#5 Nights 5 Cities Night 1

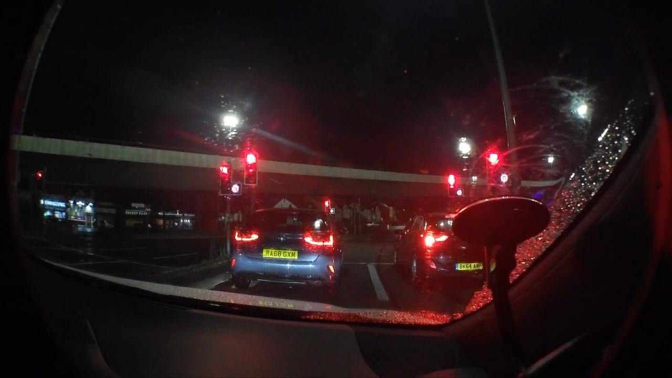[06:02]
that is a bit weird but anyway so far in liverpool city center uh it is um yeah it's uh it's liverpool city center no we're not we're in the uh the rocket we're at the rocket the end of the m62 with the
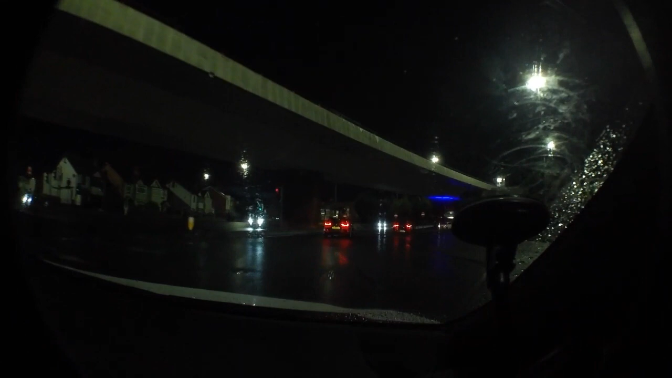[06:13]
rocket so we'll see how we go you know so far it's running well so far it's going good even though it's pouring with rain but so far so good um i am going to head out soon towards um liverpool air force and see what we go from there and uh and as yet
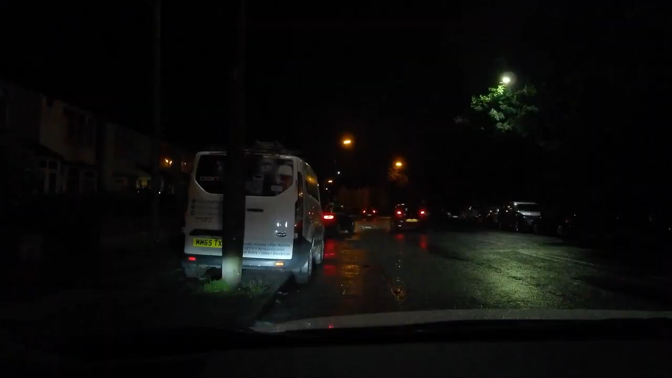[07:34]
dropped off here in a waiver tree and uh how many times do people say to you yeah yeah great that i'll give you a tip i'll put it on the app and they don't the bloke said to me then he just said to me yeah i'll grade that i'll give you a good review and uh i'll i'll i'll stick a tip on the app i don't think you will it's been about five minutes now and normally it comes up pretty quickly with the tips so no tip i think that's happened a few times now people people say they're going to tip you
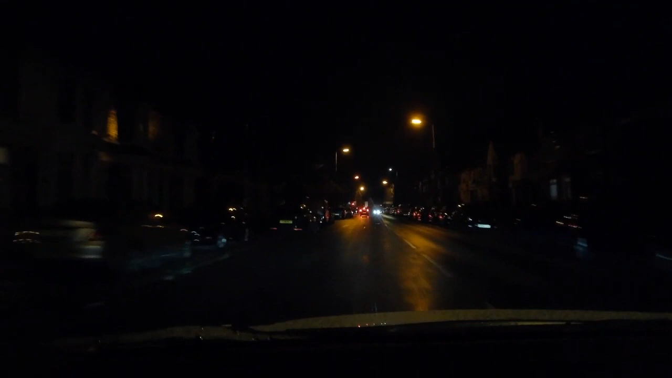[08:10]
and then don't tip you which is uh a little bit weird but that's what happens sometimes on the uber app so running still running good a couple of hours on now from when i spoke to last spoke to you and we're still running good the roads are still quite busy really aren't they it's a city in it's a city that's why in liverpool city centre um so it's all going well yeah so far and we've managed to avoid
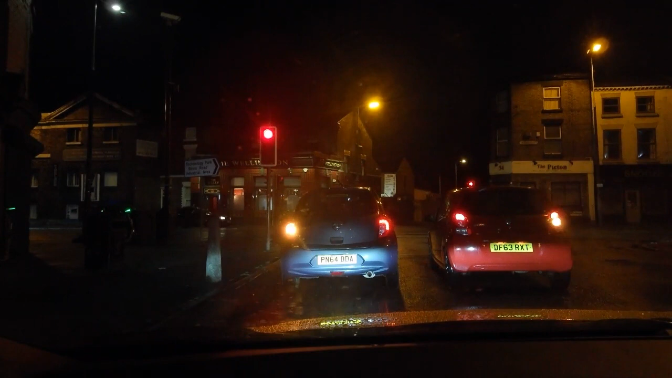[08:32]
liverpool city centre as of yet will i avoid it all together i don't know i might not more monday night i may not i might not and of course the students have all gone home so i may well manage to avoid liverpool city centre if i do i'll be amazed uh i've got another pickup on smithdowne road which is just down the road here so i'll do that one that's going uh toward the allerton area so i'm
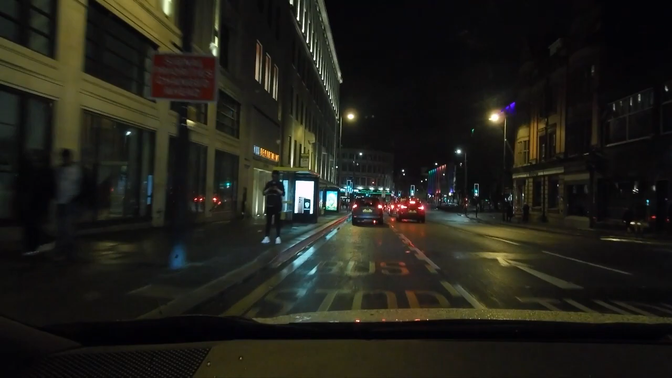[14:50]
here and i'm gonna go on to hanover street right at the minute i haven't got a job so i'm cruising we cruise so um that's various connotations or cruising in uber you're looking for the job now look at this we've got we've got a road closure again so
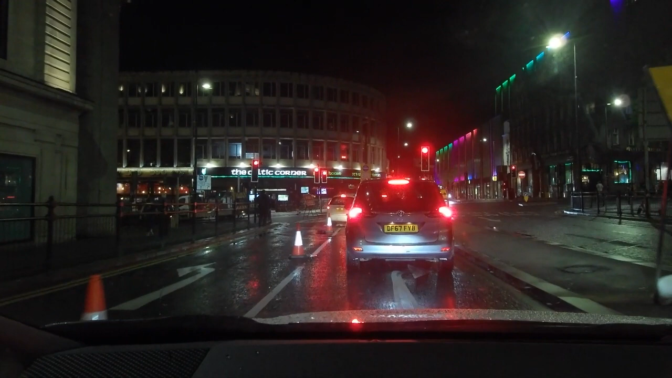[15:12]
to my left hand side which is hanover street that's where i want to be i can't get to because it's closed so i just put the camera right there i might just sort of move across there slightly yeah that is where you know it's blocked up there that road there ain't going anywhere so which is a bit of a pain um that's what i want to go left down there and unfortunately we can't so we can't go can we
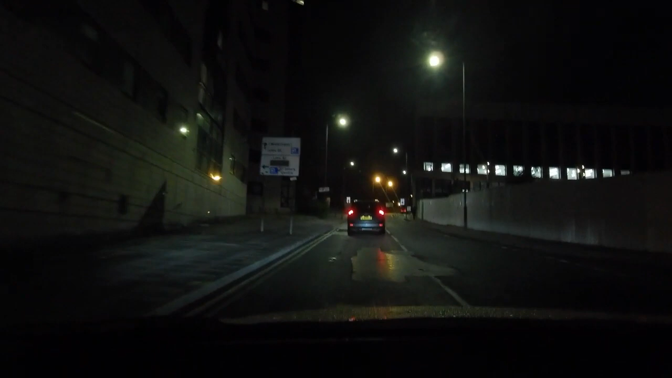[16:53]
crack in to try and get into this into the center of liverpool as yeah still running not a job just passing the entrance to lime street station and down there it's very very quiet but we'll we'll keep cracking on and we'll keep you know see where they get a job my aim still is to get to liverpool airport so that's my aim and
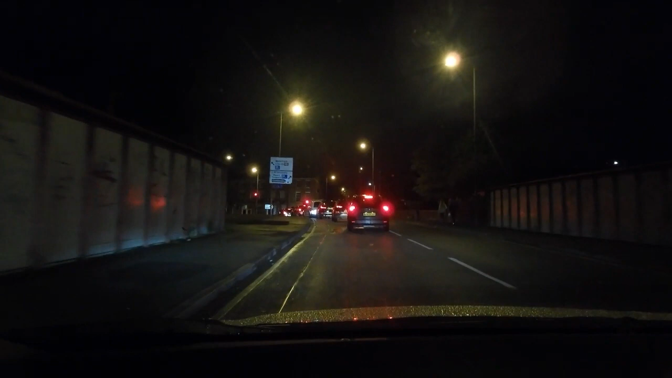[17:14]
try to get there before too much longer so that is the aim to do that if i can do that that will be pretty spectacular if i can't i can't but you know what we just crack
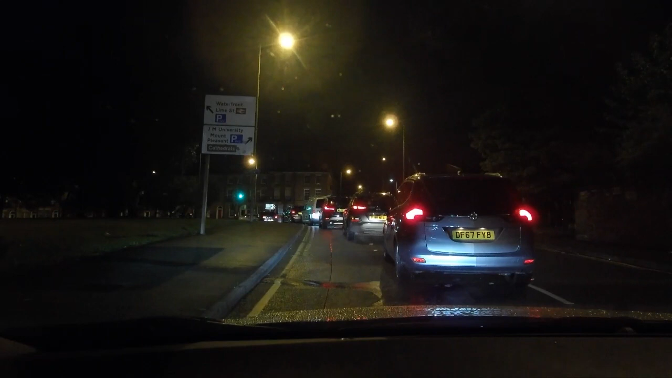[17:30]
on with it don't we we crack on with it and uh let's get right onto this street here coming into now is norton seymour street seymour street which takes on to norton street and i'll try and crack back into the city center and hopefully we can pick up um a little job going the l25 area l24 area which would be great look more lights more lights we'll stock on more lights so uh check me back with you okay we